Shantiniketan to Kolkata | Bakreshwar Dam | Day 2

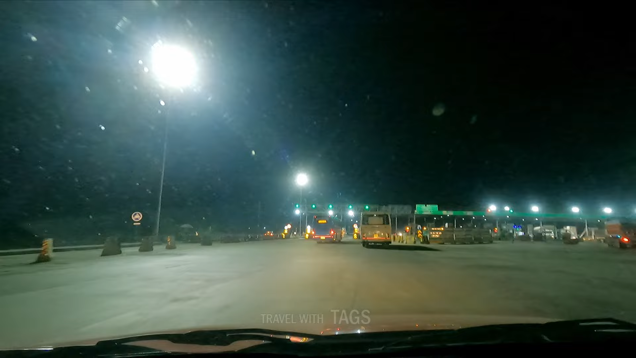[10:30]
আর কিছুটা যেতে না যেতেই সন্ধে হয়ে এলো, আর আমার মনে যে ইচ্ছেটা ছিল রাতে ড্রাইভ করার সেটাও পূরণ হলো। আমরা কলকাতায় আমাদের বাড়ি পৌঁছলাম রাত 8:30 নাগাদ। এই ট্রিপটা ছিল ছোট্ট একটা উইকেন্ড ট্রিপ, তবে এরপরে নিয়ে আসবো আরও অনেক ঘুরতে যাওয়ার গল্প।